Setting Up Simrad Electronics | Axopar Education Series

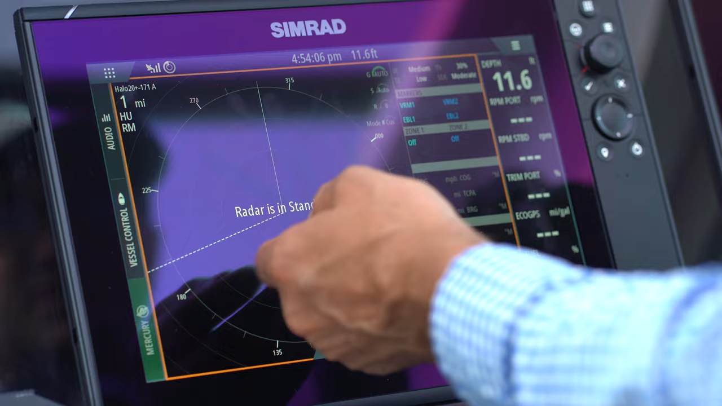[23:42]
against red dots so you can see more of the nuances of what the radar is trying to tell you another thing as we sit and start talking
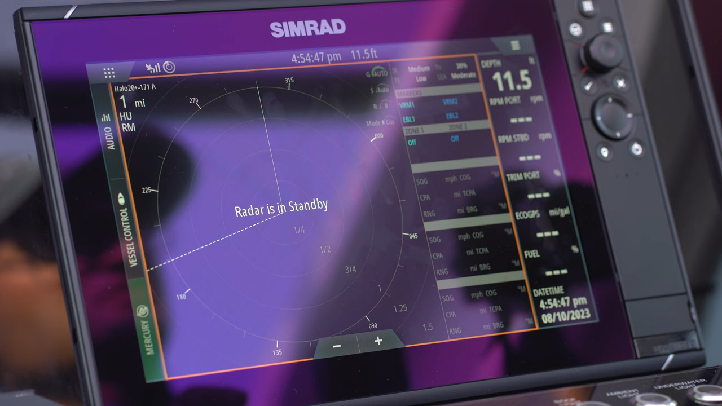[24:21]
it will be tremendously helpful for you because there is in some interpretation of what the radar is telling you and what actuality is you know sometimes
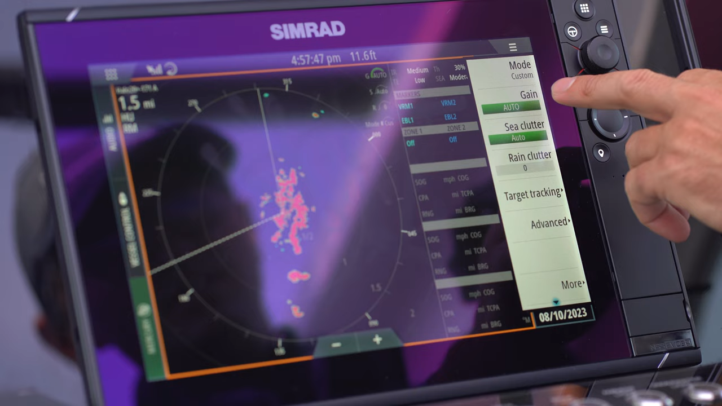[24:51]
have a gain under auto c clutter under auto and then most of the time if i'm using a radar i'm in harbor mode that's probably because i'm usually going a little bit slower so i do use harbor mode but i bounce between harbor mode and offshore mode depending on my boat speed and what the conditions are but one thing i do like to do under target tracking is some zone tracking and the zone tracking you have zone one and zone
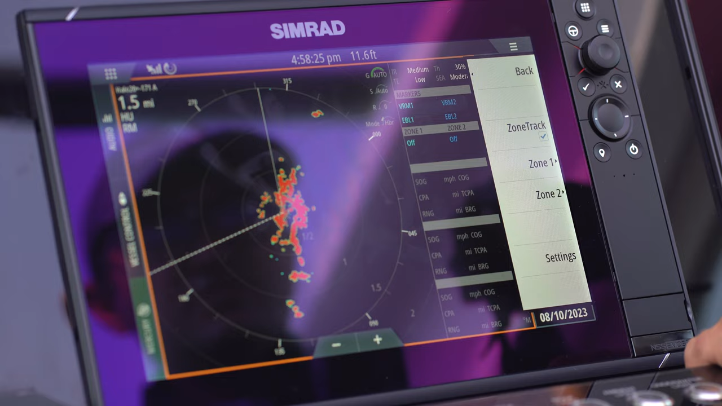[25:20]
two zone one is your immediate target your immediate circle so this is basically inside a half a nautical mile it'll automatically target track targets and then also zone two it's anything inside a
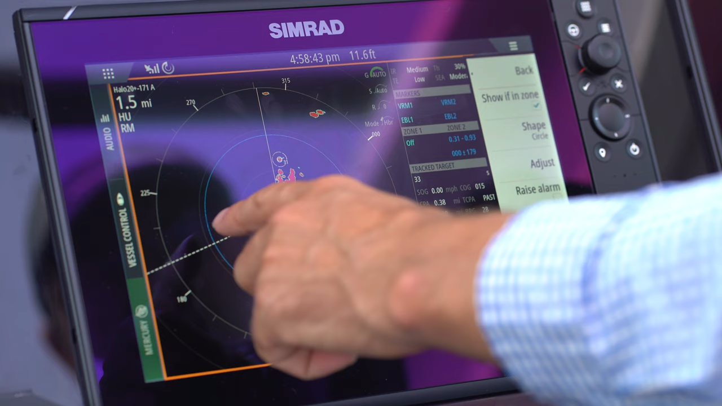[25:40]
nautical mile and going up into inside a half a nautical mile it will track targets for you i typically am just using zone two you know because
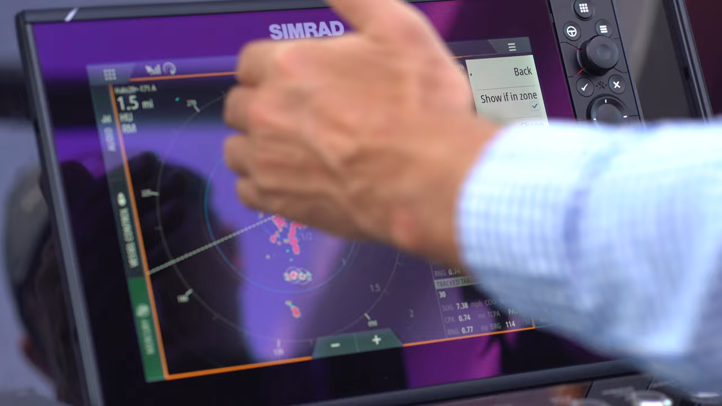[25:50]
you're tracking all those targets
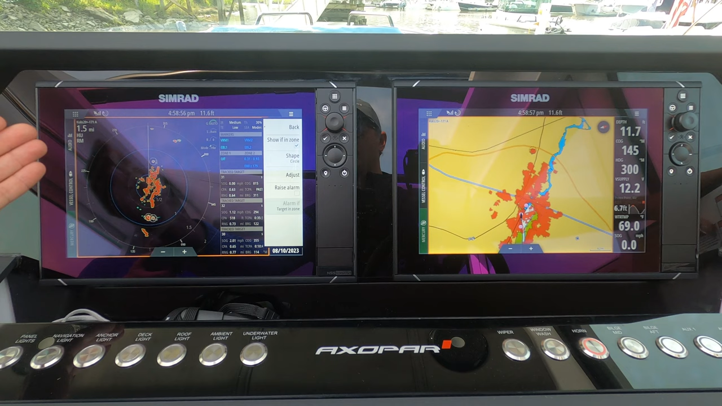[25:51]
from one nautical mile in and what a target tracker is is you see this icon right here and again this is not
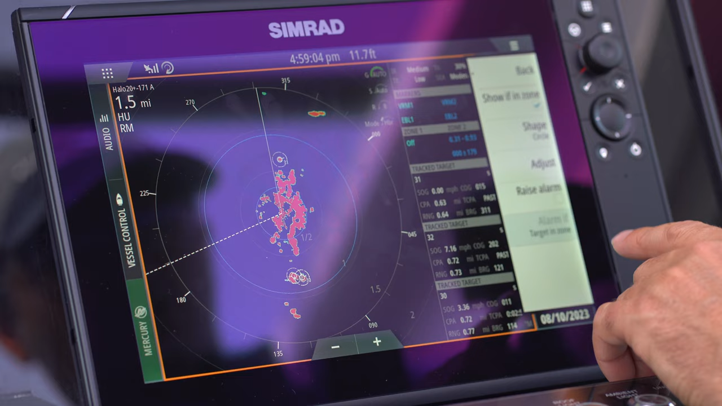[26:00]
the right scenario to be doing this but this is a this is a target and then that little line
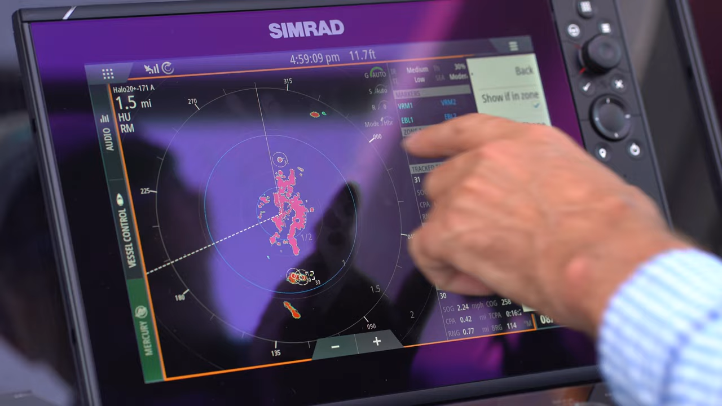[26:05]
right there is the way the direction at which the radar thinks
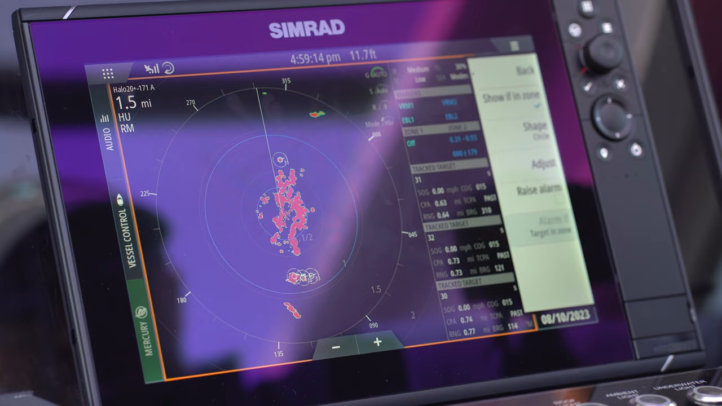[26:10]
that that target is going in so it can be very helpful for you so i like to use target tracking you can have it be a full 360 or you could just do a sector
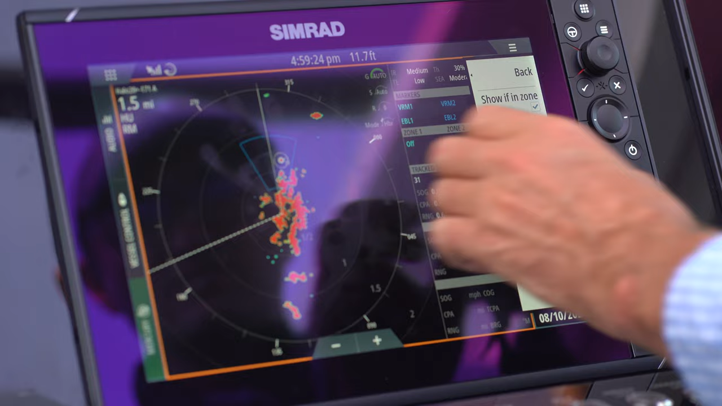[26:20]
the ford sector
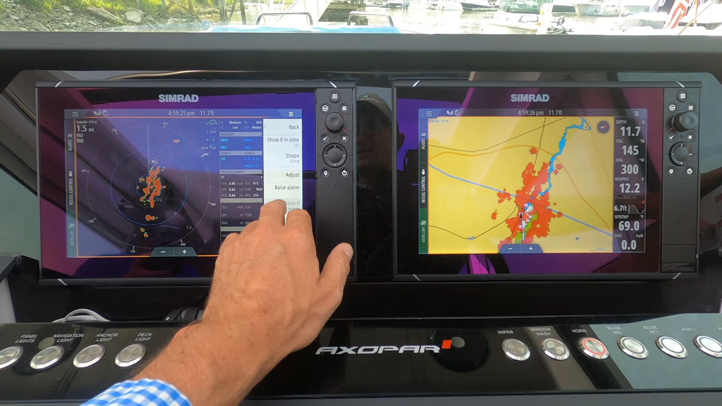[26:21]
the circle i think is probably a good call the reason why i don't do zone one is because that is inside half an nautical mile
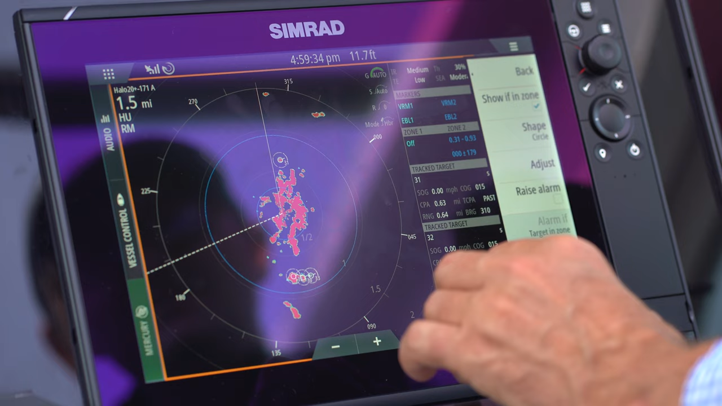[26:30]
and anything i don't even try to have any targets inside a half an nautical
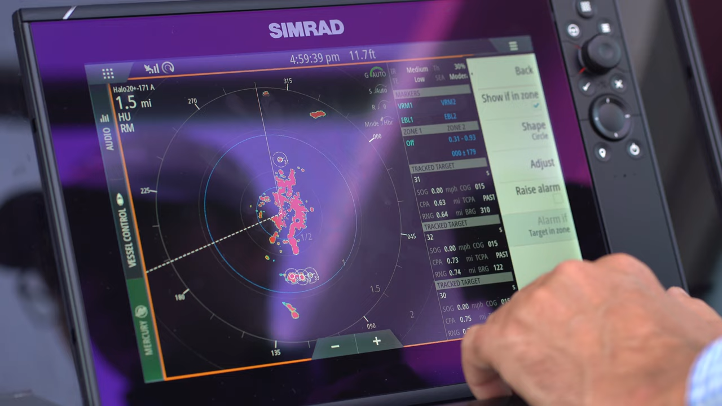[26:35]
mile for me if if i am in of no visibility or low visibility scenario so
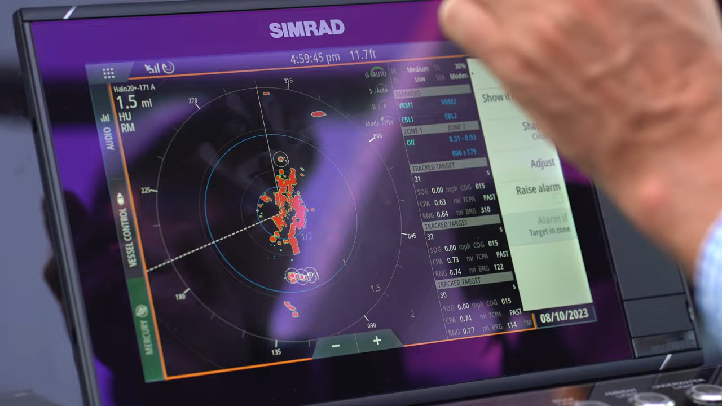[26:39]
i do like having this auto um this auto uh
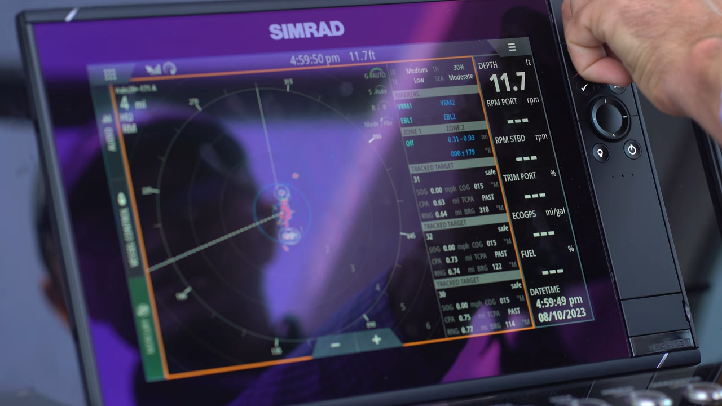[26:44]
targeting feature that you have here so that is the only setting that i typically do use with the radar that